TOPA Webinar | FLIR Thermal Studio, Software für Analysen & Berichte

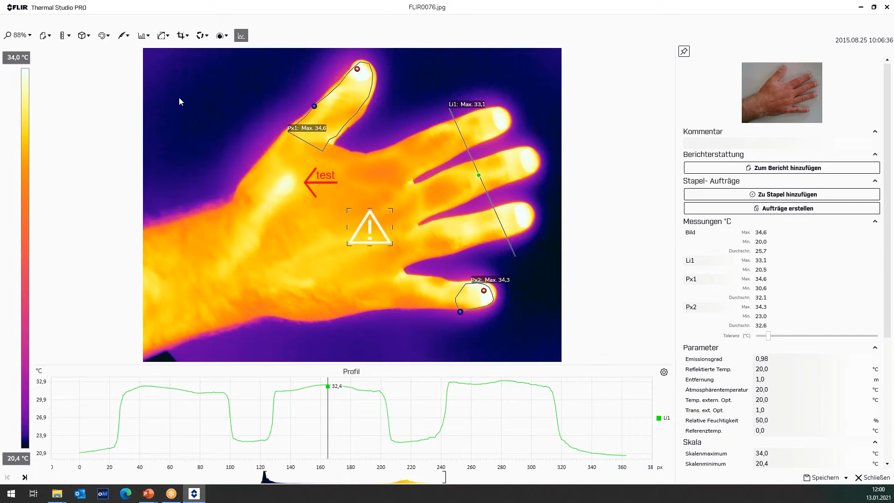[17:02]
On screen: scale top 34.0°C, scale bottom 20.4°C
Muss man auch sagen, also in der Thermal Studio Pro, in der Software, wurde sehr viel auf die Report-Erstellung geachtet. Also man kann hier annähernd wie in Word, sage ich mal, später kommen wir dann dazu bei der Berichterstellung, haben wir sehr, sehr viele Möglichkeiten. Haben natürlich auch die Möglichkeit mit verschiedenen Farbpaletten zu arbeiten. Sie klicken einfach auf die dargestellte Farbpalette. Dementsprechend ändert sich natürlich die Farbpalette gleich.
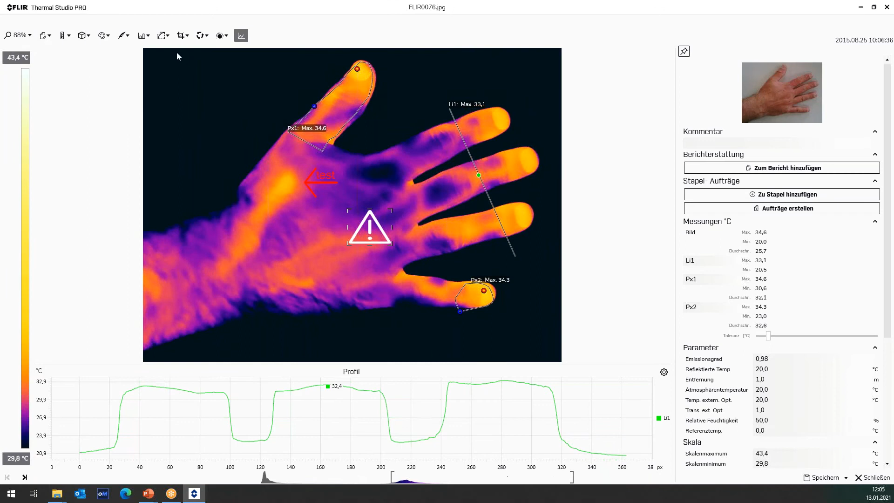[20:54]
On screen: scale top 43.4°C, scale bottom 29.8°C
Wir haben, wie gesagt, die automatische Skalenanpassung. Also wenn wir hier unten die Anpassung manuell stellen, habe ich gesagt, entweder Doppelklick in die Leiste oder Sie haben dann hier auch die Möglichkeit zu sagen automatische Skalenanpassung.
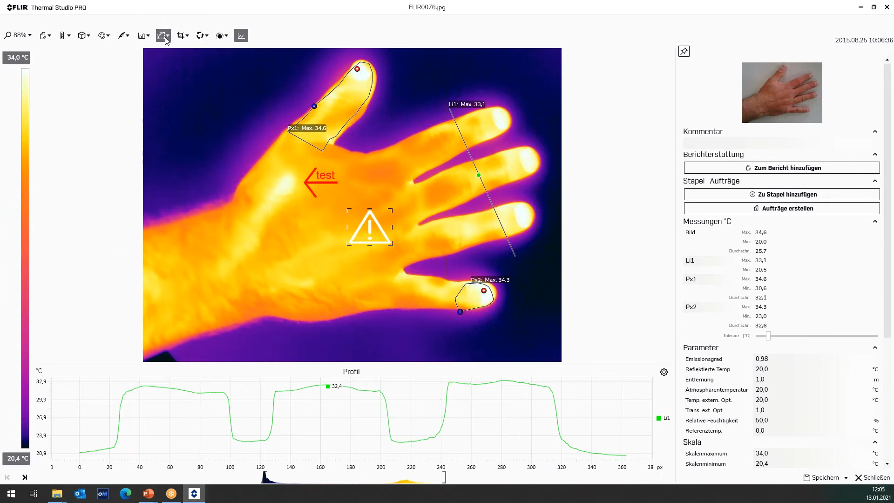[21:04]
On screen: scale top 34.0°C, scale bottom 20.4°C
Was hier auch noch möglich ist, das ist aktivieren Sie die automatische Anpassung der Skala mit einem definierten Rechteck. Wir haben hier jetzt ein Rechteck. Und was macht die Funktion? Nichts anderes. Farbverteilung nur noch innerhalb des Rechtecks. Also es werden nur die Pixel berücksichtigt, die innerhalb dieses Quadrates oder Rechtecks sind. Die werden für die Farbverteilung berücksichtigt. Das heißt, ich habe halt noch einen besseren Temperaturverlauf in Bereichen, die mir halt jetzt wichtig erscheinen.
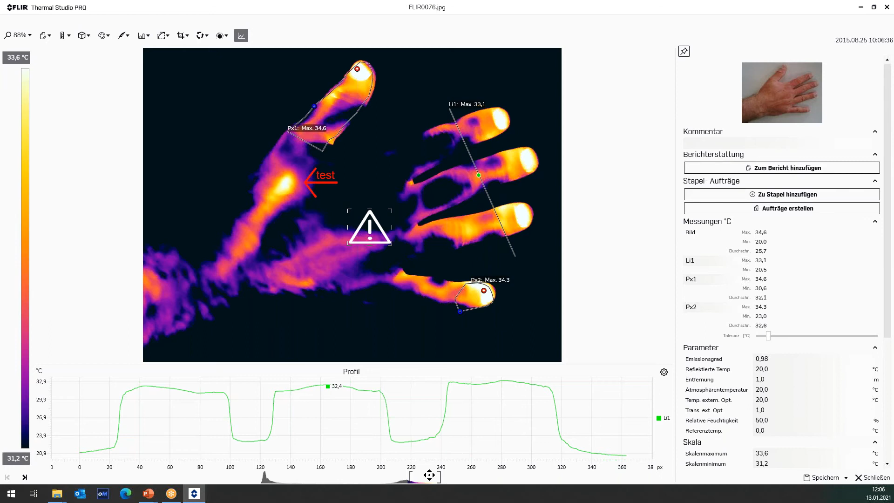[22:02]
Dann gehen wir wieder zurück zur automatischen oder ich sage, okay, jetzt habe ich halt die Temperaturverteilung nur anhand oder nur innerhalb von dieser Fläche erzielt. Wenn mir das nicht mehr gefällt, wie gesagt, Doppelklick kann ich jederzeit zurückgehen zur Darstellung. Das ist rein nur eine Anzeige. Es hat jetzt keinen Einfluss auf Messergebnisse oder ähnliches. Das ist rein nur optisch, damit ich auch besser sehen kann. Was jetzt auch ganz neu ist in der Software, das ist die Funktion Zuschneiden.
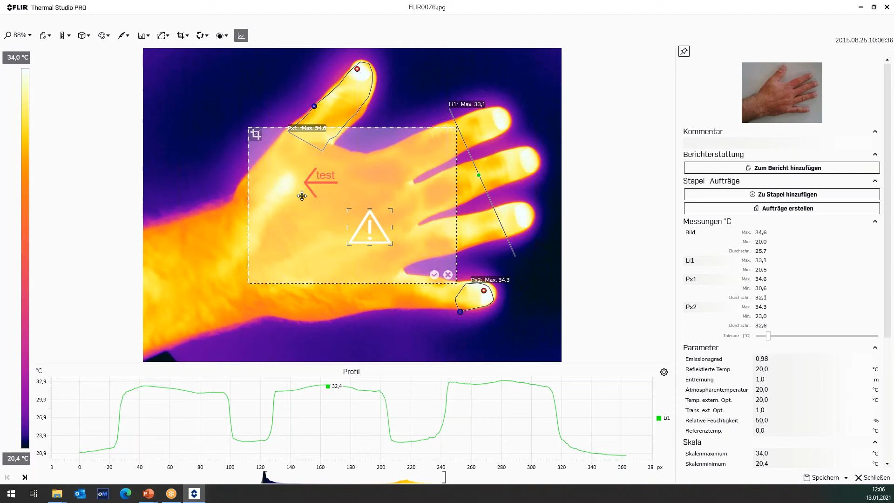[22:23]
On screen: scale top 34.0°C, scale bottom 20.4°C
Also Sie haben hier die Möglichkeit zu sagen, ich schneide mir nur gewisse Bereiche aus. Also vielleicht interessiert mich nur der Daumen und sage ich, ich möchte nur meinen Daumen dementsprechend analysieren. Dann wird das Infrarot Bild so zugeschnitten. Sie haben das also jetzt nicht mehr das ganze Bild, sondern nur noch den Bildbereich. Und wenn wir den jetzt speichern würden, würde auch nur noch dieser einzelne Bereich gespeichert.
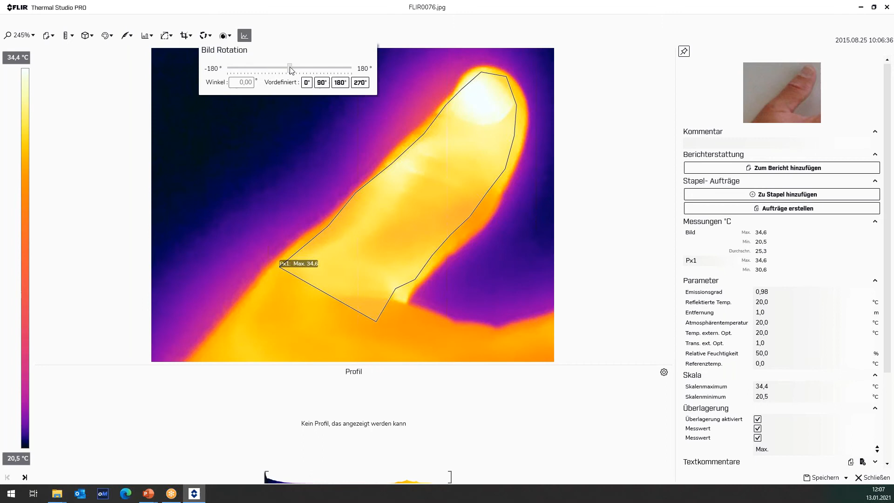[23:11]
On screen: scale top 34.4°C, scale bottom 20.5°C
Bräuchte aber vielleicht in einem späteren Arbeitsgang nochmal das komplette Bild. Neue Funktion ist auch Bild rotieren. Es ist ja oft so, dass ich vielleicht die Kamera hochkant halten muss oder vielleicht auch über Kopf. Da haben Sie halt jetzt die Möglichkeit, dementsprechend sich das Bild hinzudrehen, wie Sie haben möchten.
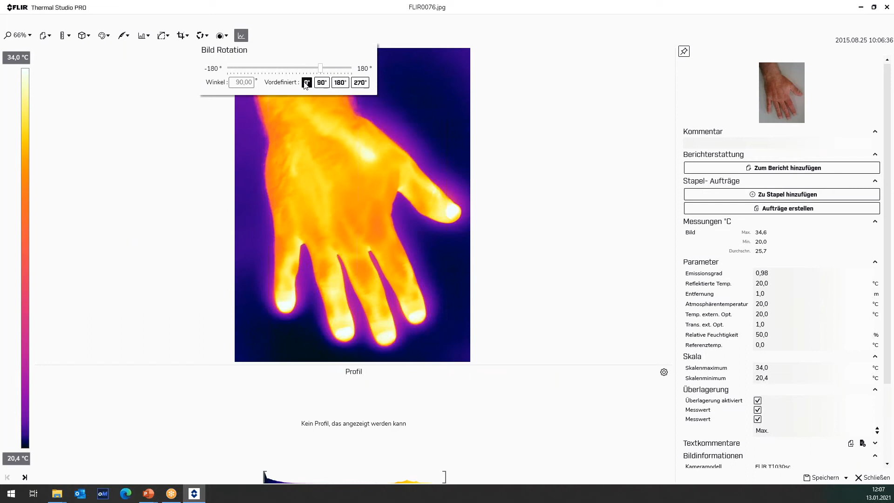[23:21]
On screen: scale top 34.0°C, scale bottom 20.4°C
Wir haben hier vordefinierte Schritte, immer 90 Grad Schritte oder Sie können das auch dementsprechend so hindrehen, wie Sie es haben möchten. Fusion Modus bei der Bildbearbeitung. Ich habe ja gesagt, es wird ja multispektral gespeichert. Wir sehen jetzt hier das reine Infrarot Bild. Ich kann hier mir auch das MSX Bild anzeigen lassen. Sie sehen dann schon MSX. Das ist also eine spezielle Flierfunktion.
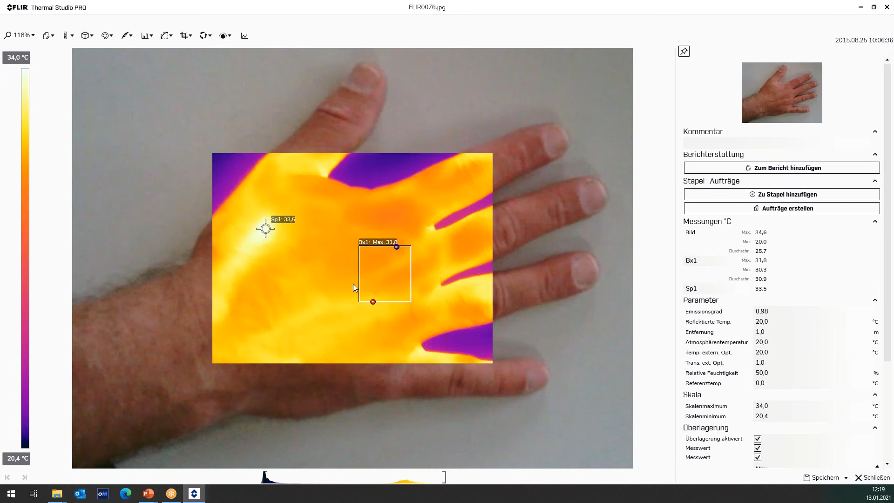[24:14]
On screen: spot 33.5°C, scale top 34.0°C, scale bottom 20.4°C
Möchte ich die nur angedeutet haben? Also im Beispiel der Hand ist es jetzt wenig gut ersichtlich. Gehen wir mal vielleicht zum Bild in Bild. Über. Auch hier habe ich dann die Möglichkeit zu sagen, Bild in Bild Darstellung.
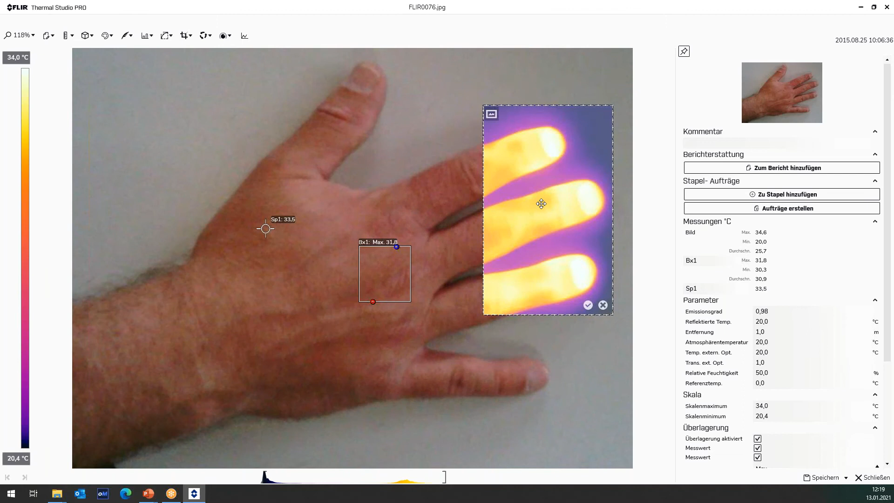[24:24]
On screen: spot 33.5°C, scale top 34.0°C, scale bottom 20.4°C
Ich möchte vielleicht nur die Bilder, die die Finger angezeigt haben. Und da sieht man halt dann, wie das aussehen würde, das Bild im Bild.